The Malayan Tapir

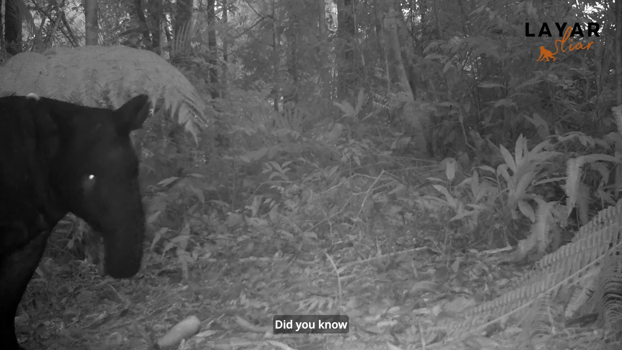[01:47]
Taukah anda, fungsi hidung tapir seakan sama seperti belalai gajah?
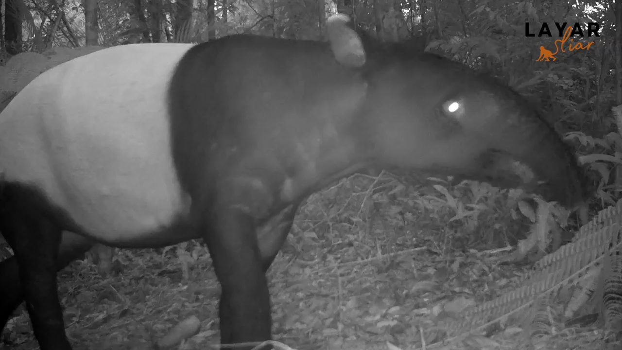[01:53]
Ia membantu tapir untuk memetik daun atau pucuk dari pokok serta menghidu laluannya di dalam hutan
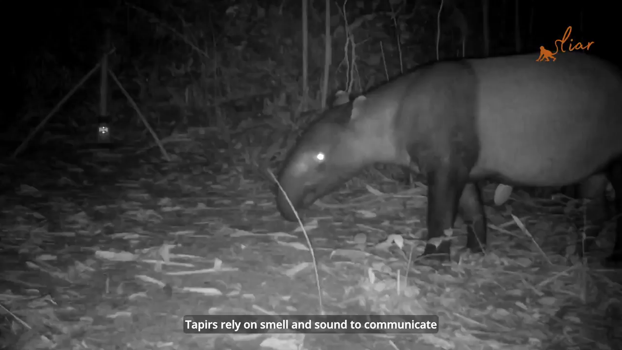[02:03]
Tapir bergantung kepada bau dan bunyi untuk berkomunikasi Ia akan mengeluarkan bunyi seakan wissel
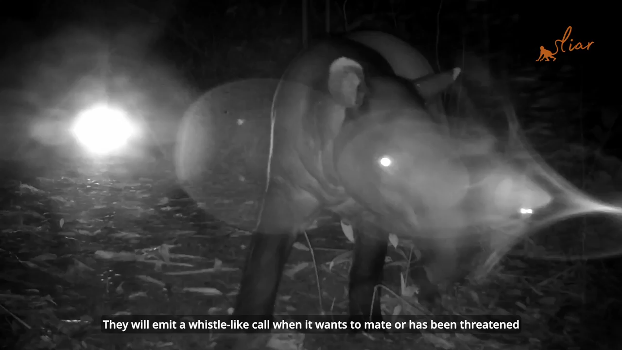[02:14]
semasa ia mengawan atau apabila diancam Tapir juga bergantung kepada semburan air kencing untuk menandakan laluan Terutamanya di kawasan yang mempunyai sumber makanan dan air